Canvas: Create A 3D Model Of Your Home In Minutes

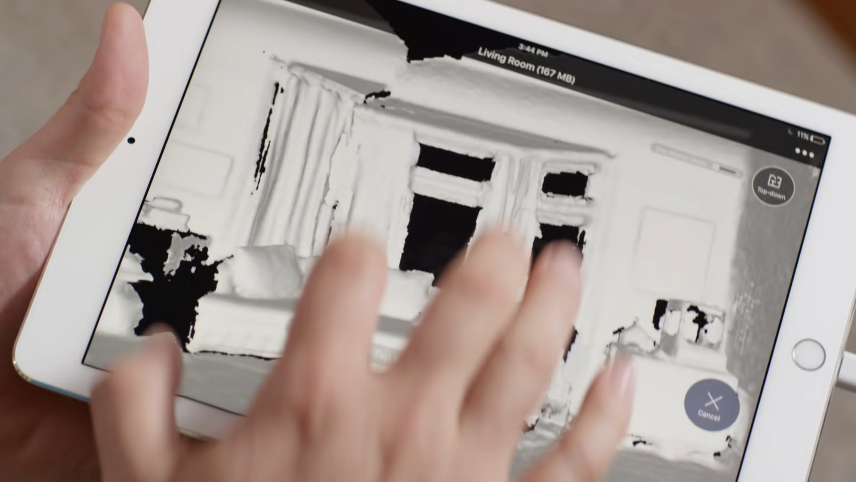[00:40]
You don't have to anticipate every measurement or view that you'll need because with the 3D model, you'll have all of them.
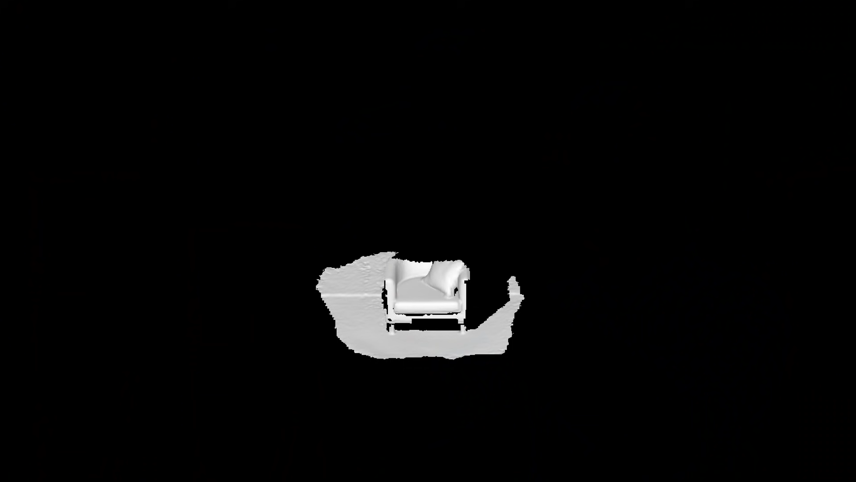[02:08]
And most importantly, we've upgraded our mapping algorithms.